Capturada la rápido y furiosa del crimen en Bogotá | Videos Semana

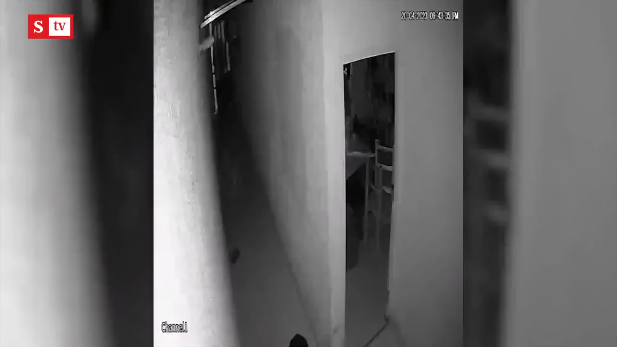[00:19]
Dicen las autoridades que tenían por lo menos unas ocho anotaciones judiciales por diferentes delitos y según la investigación, era precisamente la conductora de esta organización delictiva dedicada al hurto de apartamentos. Ahí ustedes aprecian cuando tres sujetos ingresan a una vivienda con el propósito de hurtar los elementos. Más adelante incluso se evidencia cuando salen uno a uno los presuntos integrantes de esta red de crimen urbano y a toda